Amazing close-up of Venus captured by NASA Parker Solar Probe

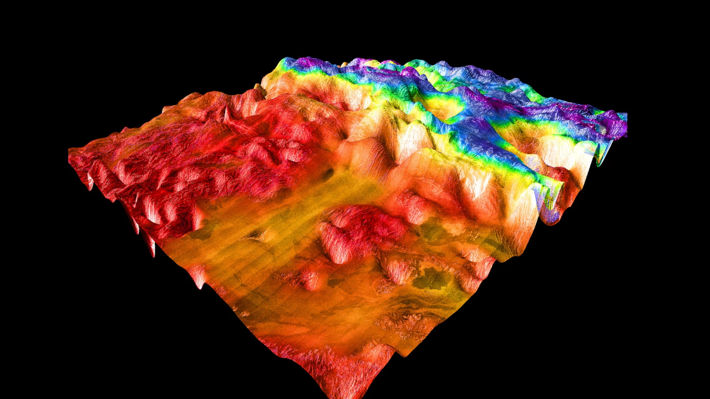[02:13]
The reason it looks so dark in the image is because it's actually at a temperature that is 85 degrees Fahrenheit lower than the surrounding areas.